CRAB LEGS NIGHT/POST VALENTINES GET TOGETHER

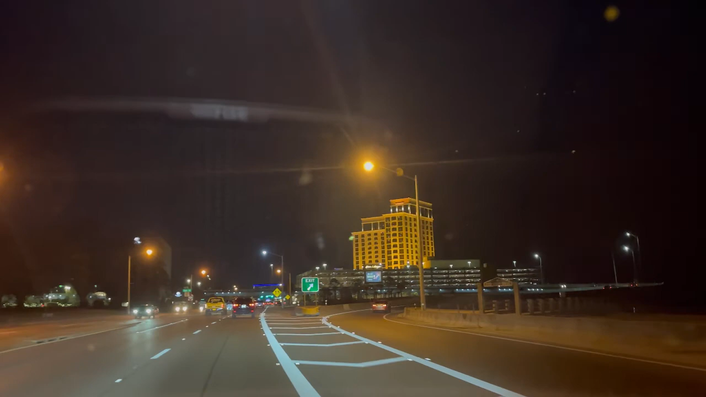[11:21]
Isang casino din siya. One of the biggest casino here in the Gulf Coast. So that's Borivage Hotel and Casino.